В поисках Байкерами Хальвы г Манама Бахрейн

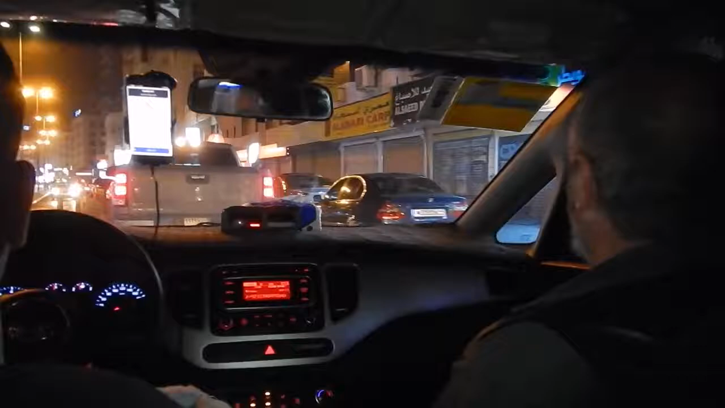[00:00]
Где хардрок-то кафе? Ну вон он, напротив. Андрей. Где хардрок? Я не вижу. Ну тут, короче, вся улица в этих свитах. А где хардкафе? А вон оно. Где? Вон оно слева, а прямо напротив. А, вот тут нужно будет вот это вот. Да, stay here and wait us. Вон, Цезар, да? Оно? Вот так, где-то тут. Так. I stay.